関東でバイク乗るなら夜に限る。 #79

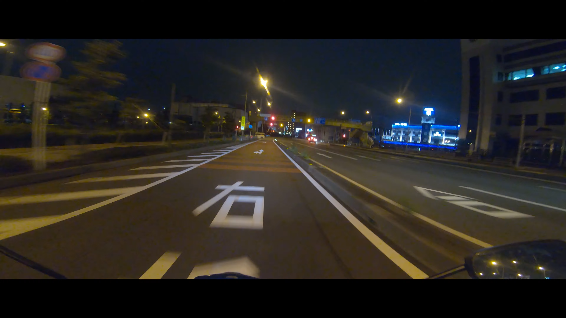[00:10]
久しぶりにここの先頭で信号に止まりますねここ先頭で止まればねここ右に入るのも楽なんですよねと言ってもバイクの方が絶対発進早いんで車より普通に運転してたらね車を急発進してきたら分かんないけど普通に加速する分にはやっぱりバイクの方が軽いから速いんですよね
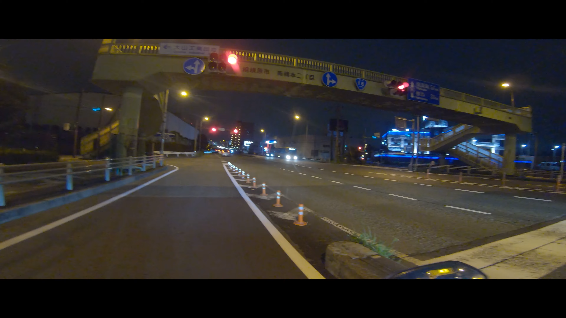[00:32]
日も落ちてるから涼しくて快適です